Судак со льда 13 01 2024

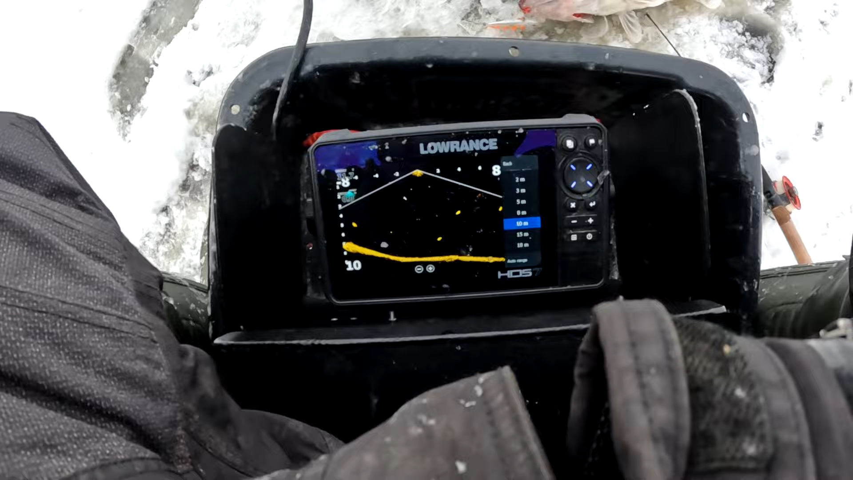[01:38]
Пол воды что-то рисует, кстати. А на дне ничего. Дно мертвое.
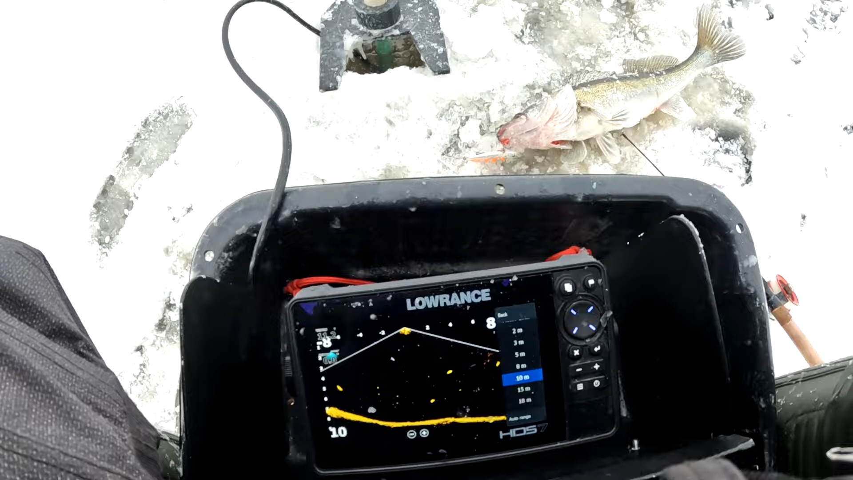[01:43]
Ну, ладно. Ладно, будем еще исследовать локацию эту новую для нас.
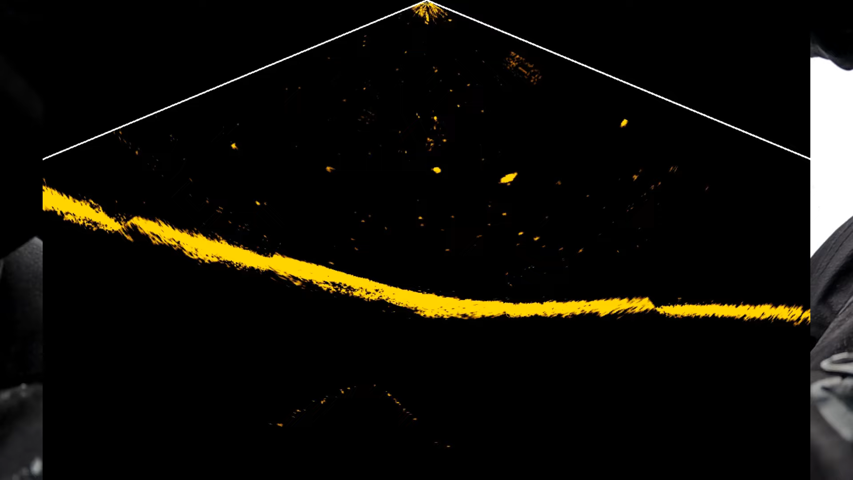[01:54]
Вот этот справа бежит очень издалека. Неужели так далеко увидел приманку?
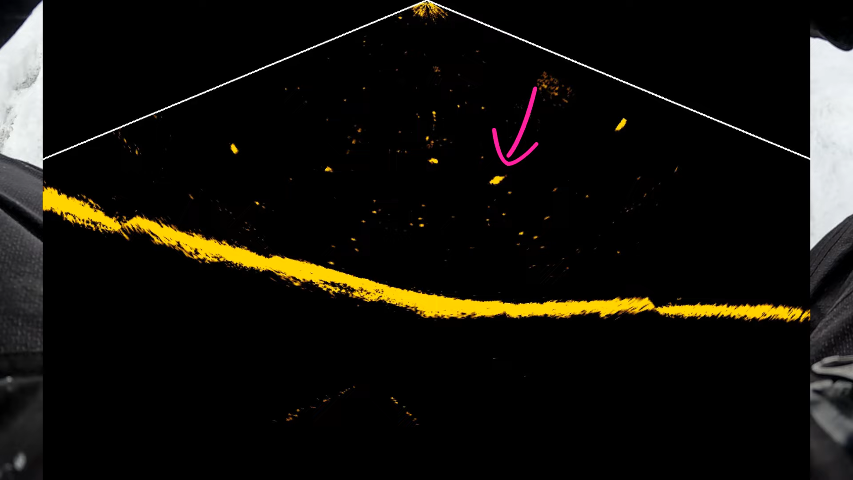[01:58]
И судак ли это?
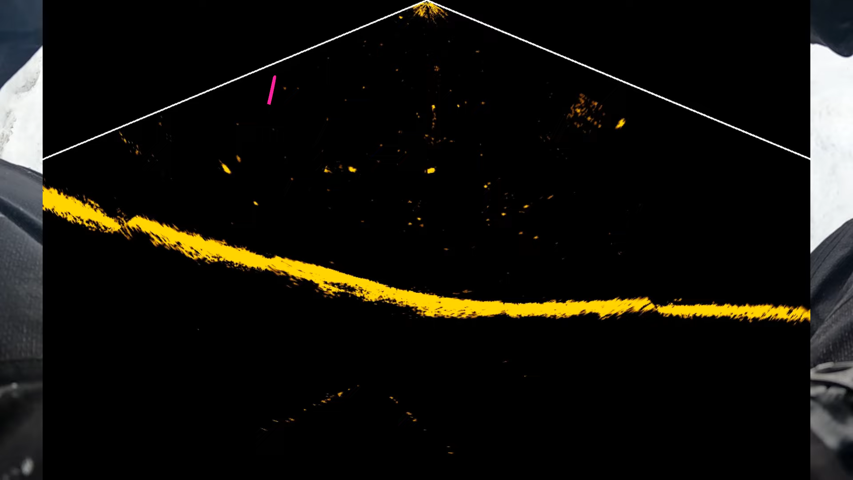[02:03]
Теперь слева кто-то.
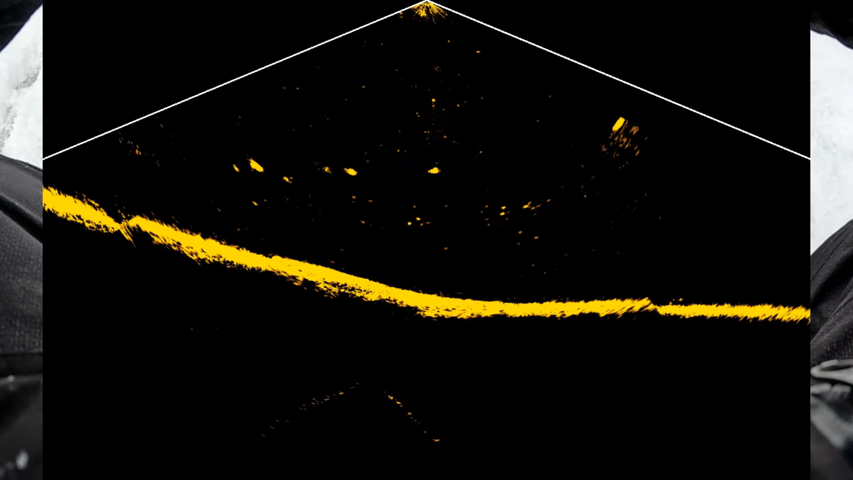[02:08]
Ну, вот то, что неподвижное, то похоже, что белое. А вот то, что подвижное, вот так выглядела пойманная рыба.
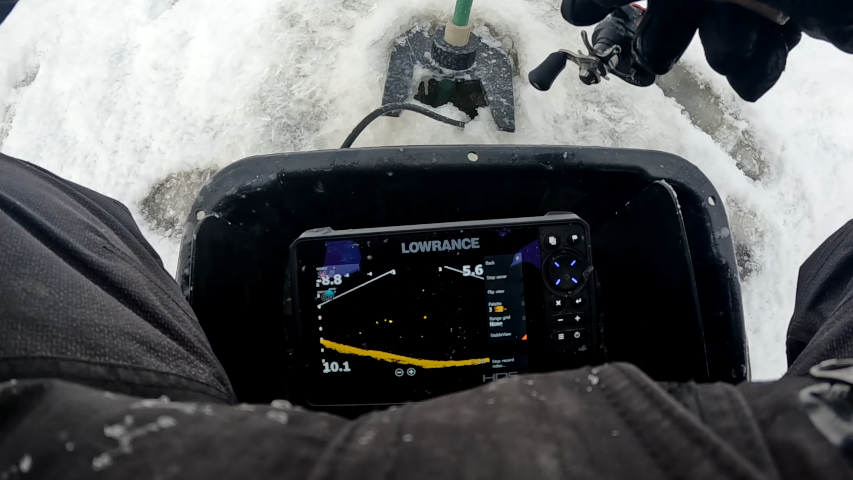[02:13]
Ну, будем бегать.
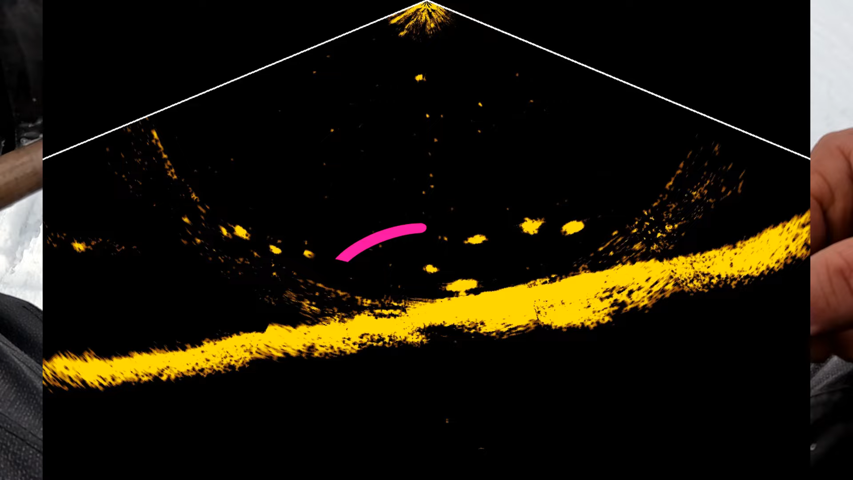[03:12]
Но реакция есть, это наша рыба. Но поклевки... Нет, ушел.
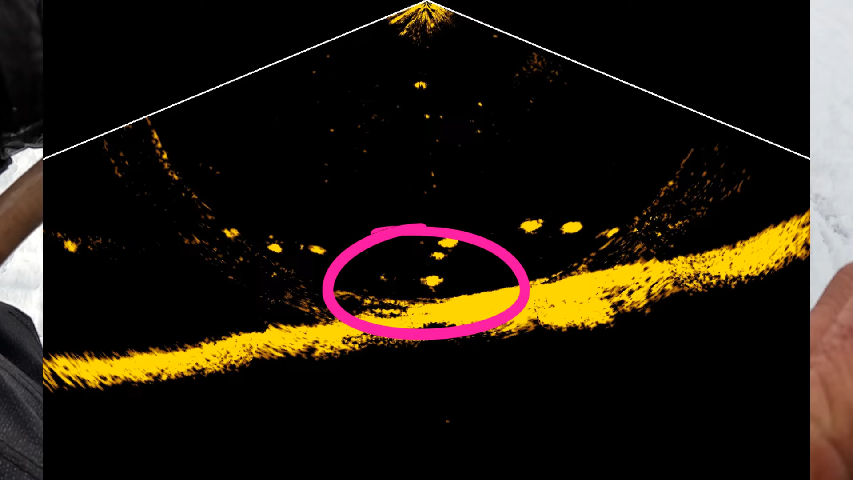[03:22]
Ну, что ж, ну, это хоть что-то, хоть какая-то активность. Вот еще кто-то ползет справа.
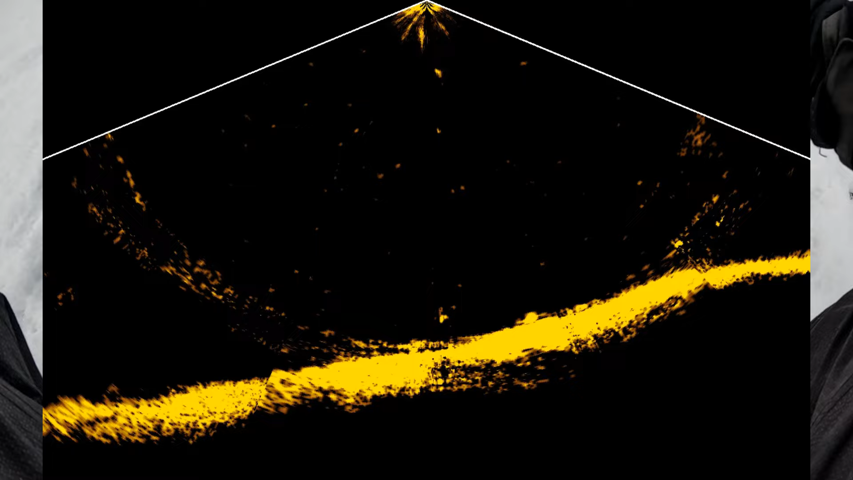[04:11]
И сразу же подъем судака. То есть, хорошая лунка, где эта рыба рядом, она проявляет себя очень быстро.
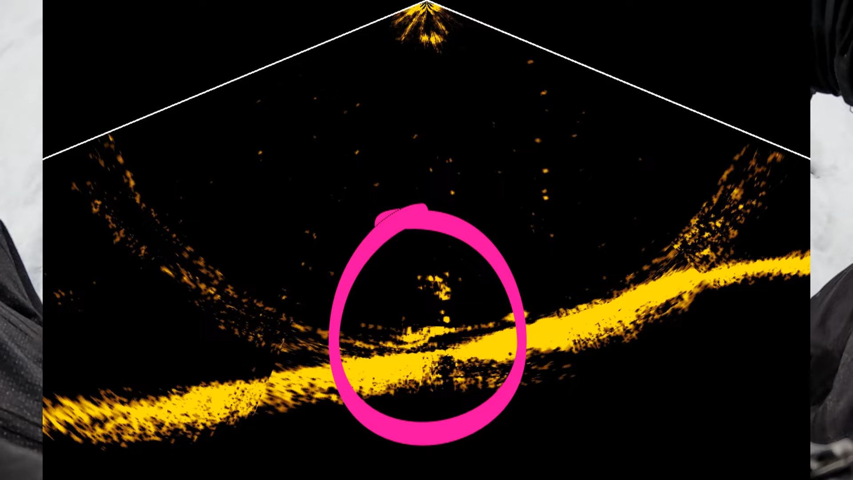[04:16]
Подъем, отход, да, это нормально. Этого много.
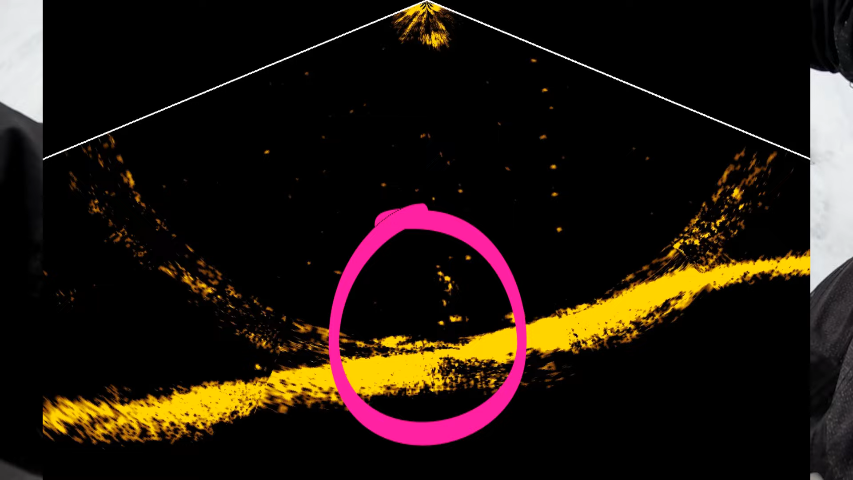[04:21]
Но, тем не менее, он себя обозначил. Поэтому эту лунку мы обозначим тоже каким-то предметом. Здесь, тем более, есть еще одна рыбка, по-моему. Но этот был неплохой, хорошего размера.
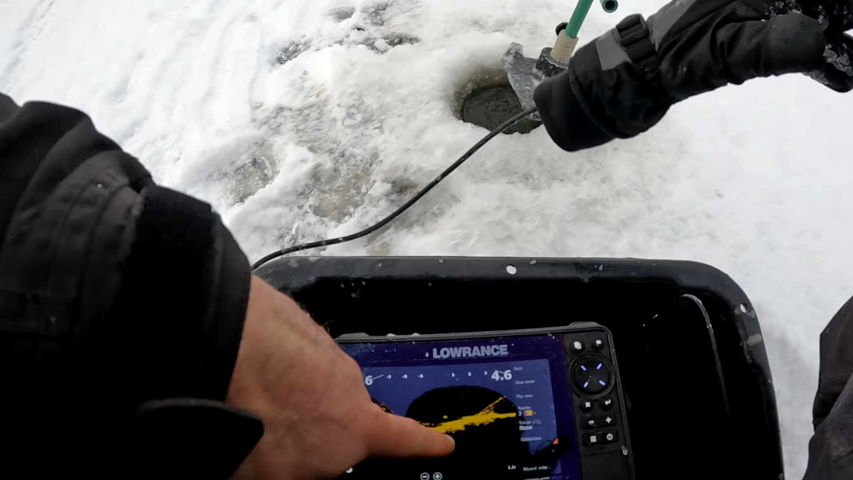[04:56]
Но не отрывается. Наш, наш, да, подходит, интересуется.
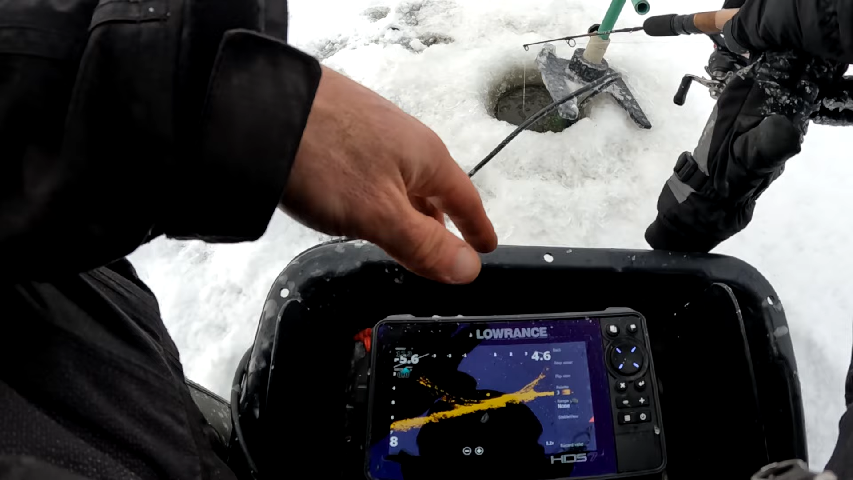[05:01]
И если придет урочное время, он хлопнет. Но сейчас такое время дурацкое. Не клевое время. Полдень какой-то. И пометить эту лунку все равно нужно.
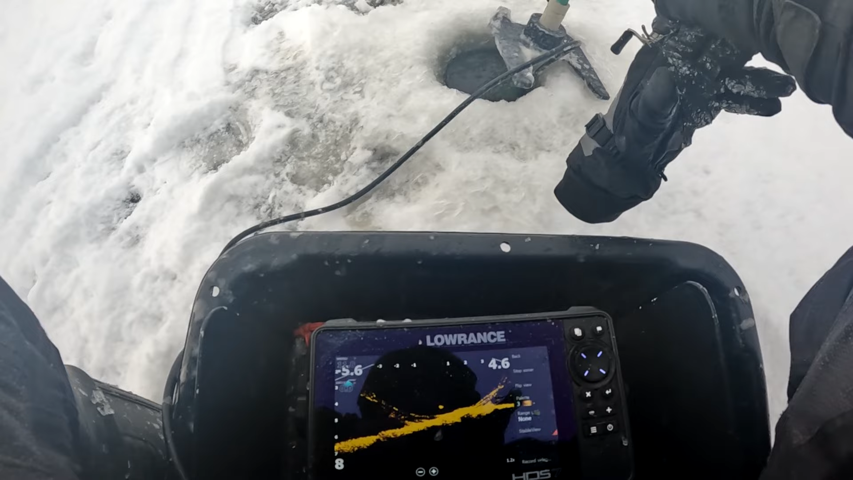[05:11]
То есть, он тут есть. И, возможно, он даже не один. Ну, не знаю, досидим мы до урочного времени или нет.
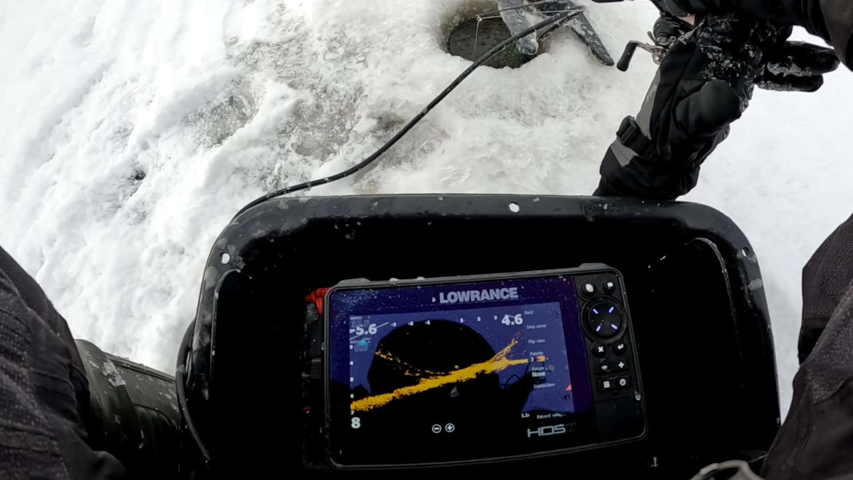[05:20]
Но так, в принципе, для информации интересно. Подходили соседи. Ну, присоседевали, скажем так, да. Тоже с каким-то лайф-режимом.